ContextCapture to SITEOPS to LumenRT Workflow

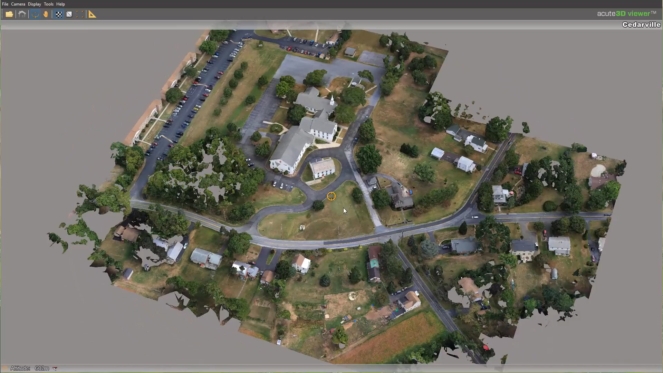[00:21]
The droning creates imagery that can be used in context capture to create three-dimensional models such as we see here with Church in Cedarville, Pennsylvania. This is accurate data that can then be used inside tools to create site designs. Inside SiteOps, there's an import 3MX file.
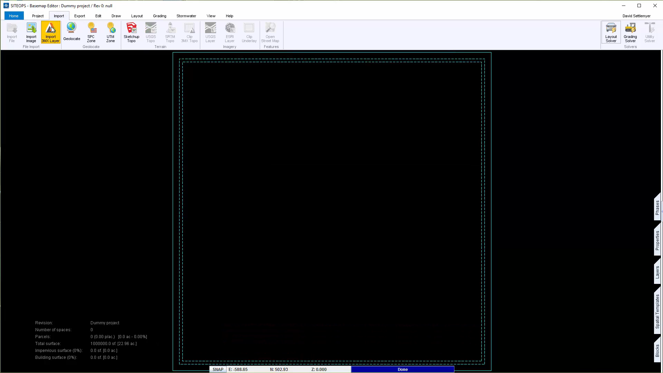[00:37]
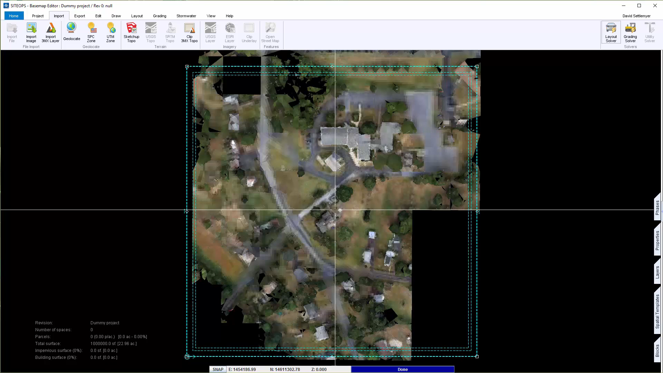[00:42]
Click on the file you'd like to import, SiteOps will read that file. Then you can clip the topography. Well, what's going to happen is the buildings, the trees,
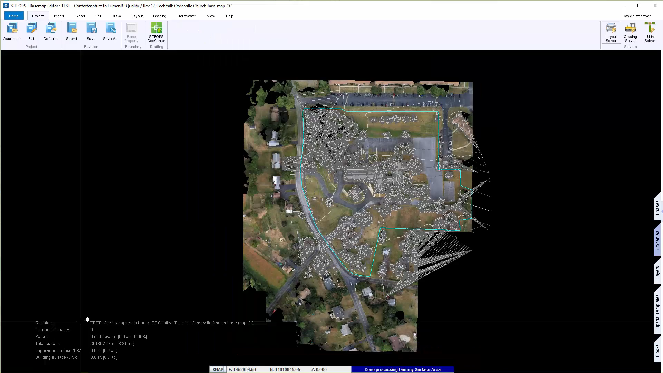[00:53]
SiteOps will see that 3D model as having a surface.
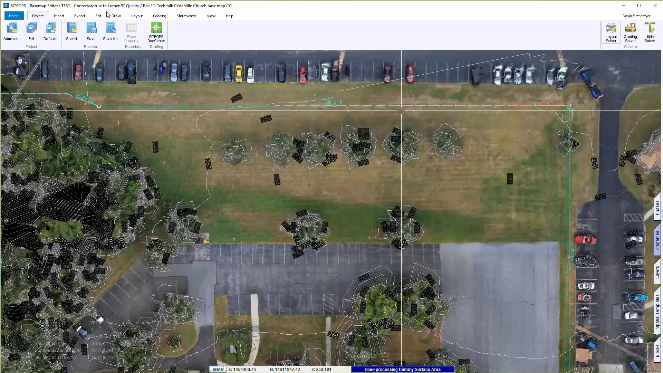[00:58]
For example, we look at the trees across the north part of the project. SiteOps is seeing the trees as a surface.
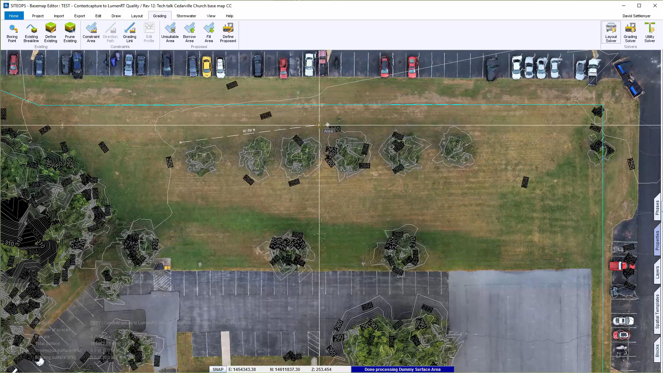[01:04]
And we don't want it to do that. So we're going to need to get rid of that data. SiteOps has a pruning tool that allows you to go in, whether it's USGS or context capture or any other source,
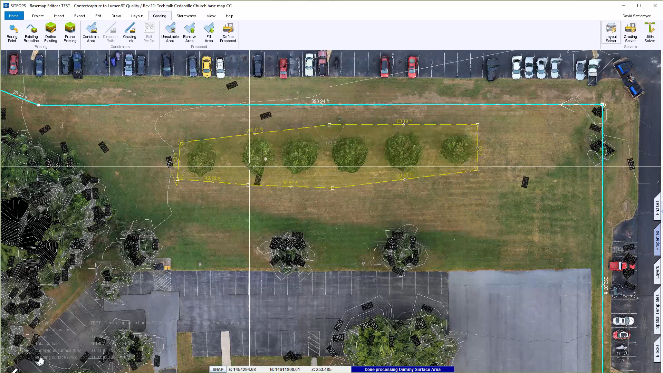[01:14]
and remove that data so that it will come back in and show the ground in that section.
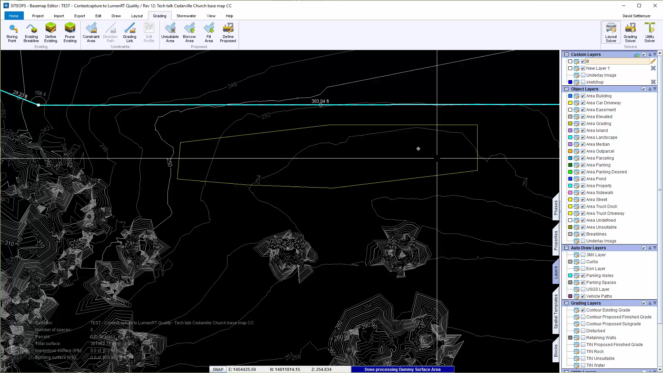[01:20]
Now, once you've went through a project such as this one, identified the trees, the buildings, and any other areas you'd like to cut out,
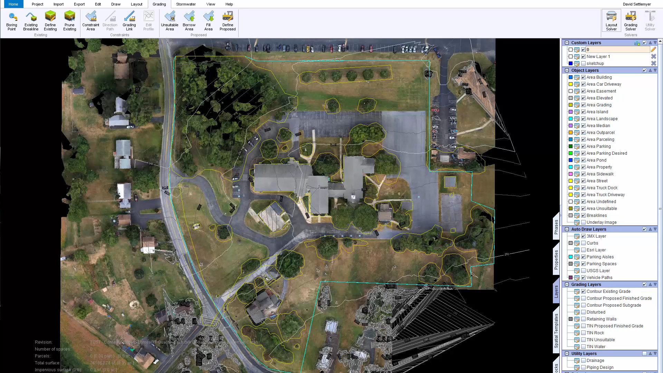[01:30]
you'd want to go into SiteOps and start using the tools to create a preliminary plan.
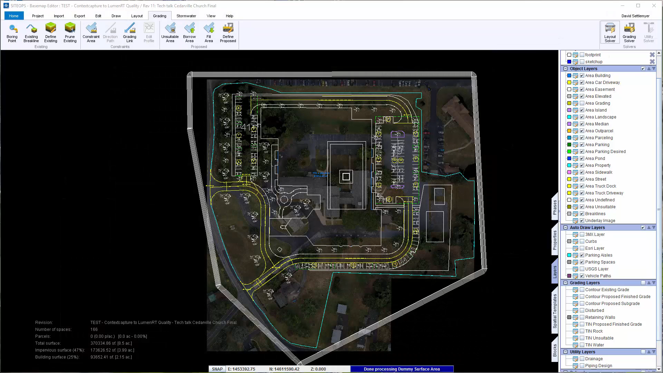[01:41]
SiteOps has parametric design tools that allow you to create buildings, parking lots, other areas, playgrounds. And then, once inside SiteOps with the pruned surface, you can grade the project.
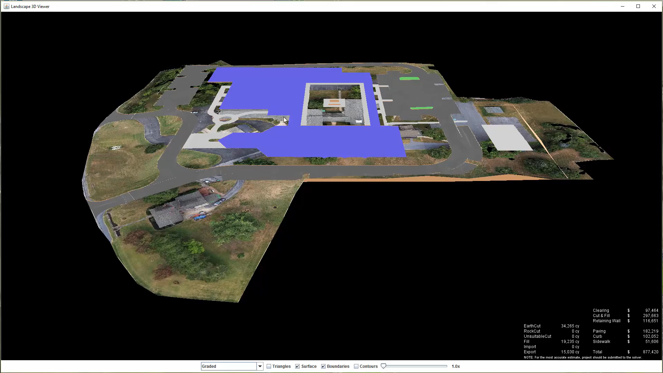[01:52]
Lower right hand corner is showing that it's looking for the best cost of construction that meets the constraints. We can then see red is cut, blue is filled, yellow is very little elevation change.
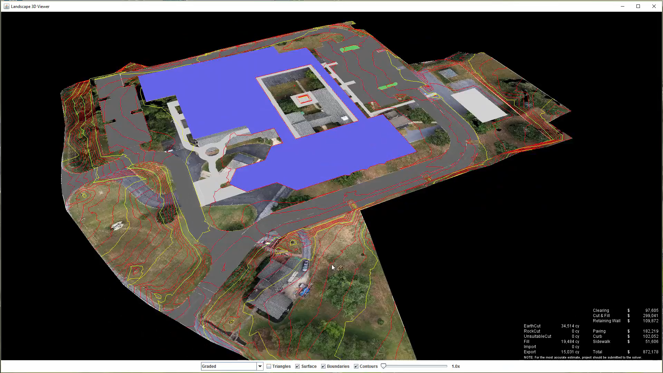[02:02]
We can see the contours. Now that we have a project designed and graded, we want to go out and represent this to our clients with something that they can understand.